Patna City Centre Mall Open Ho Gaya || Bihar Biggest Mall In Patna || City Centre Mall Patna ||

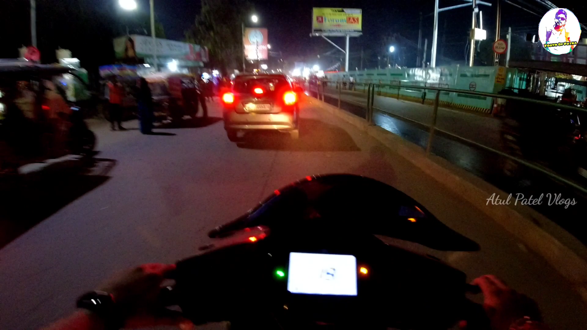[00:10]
साथ बज़र आगा है और यहां पे भी देखिए सोग राजपत के तरह डिवाइडर से जो है व अंडरोंट वाला जबर्दस्त काम चलता है और लेप्ट साइट में तो रेलिंग
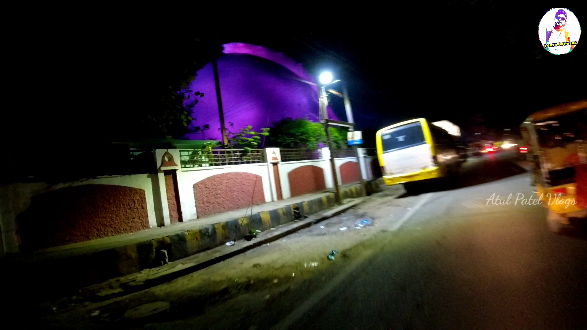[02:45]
जपरदस्त वाला लाइटिंग हो रहा है भी फिलाल गुलाबी कलर है लेकिन इसका कलर जो है वो चेंज होता है
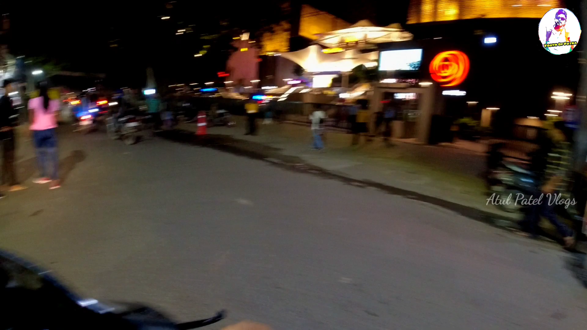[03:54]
सबसे बड़ा मॉल है सिटी सेंटर मॉल इसका नाम नहीं था इसका नाम है सिटी सेंटर मॉल और क्या जगमक लग रहा है और आज या कल में इसका जो बुद्ध घाटन हो जाएगा तो पूरा लुक देंगे आपको पूरा भीव देंगे